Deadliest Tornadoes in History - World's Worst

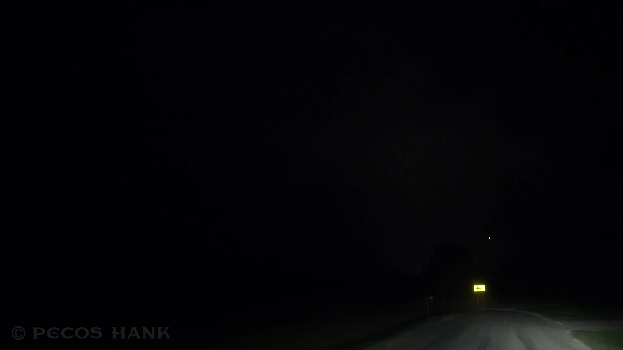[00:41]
Shrouded in rain, I could only catch glimpses of the indiscernible tornado in power flashes as it struck a neighborhood near Valley View, Texas.